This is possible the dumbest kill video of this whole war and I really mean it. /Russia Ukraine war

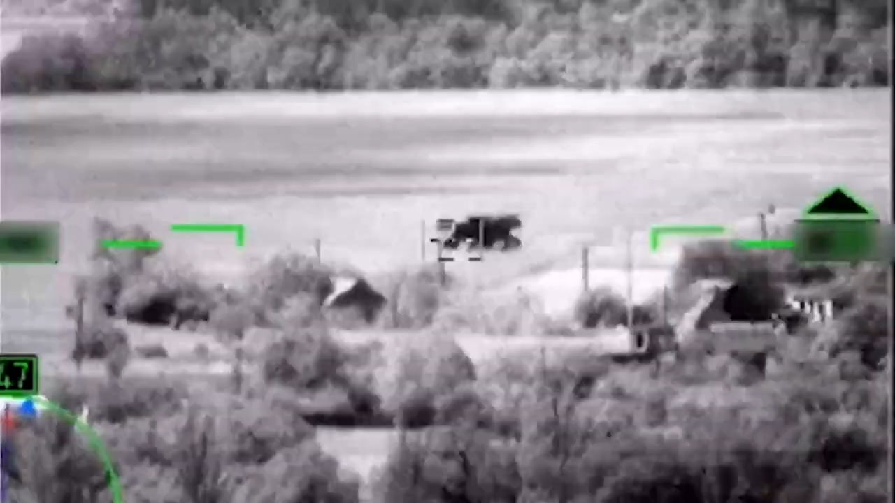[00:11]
А вот я говорю, что это стоит такое. Вот там пощелкни координаты. Ну давай по нему отработаем, что это да. Он готов работать.
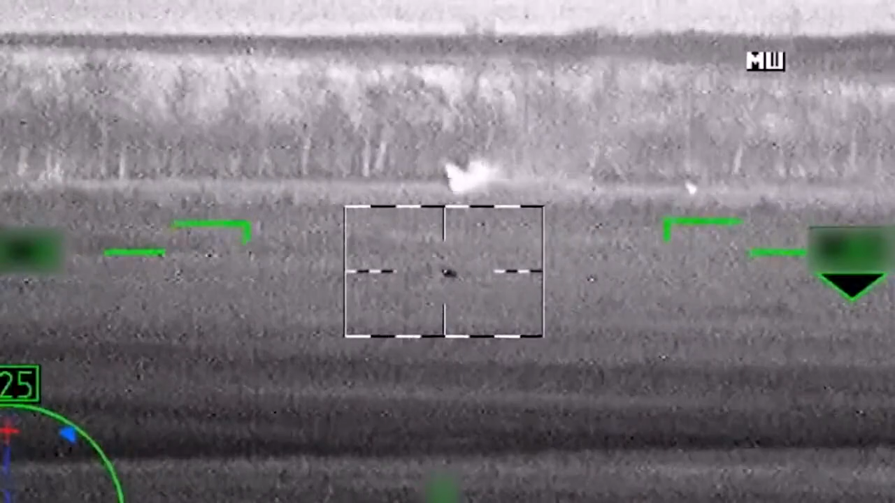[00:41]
Держу, держу, держу, держу. Есть! Прямой!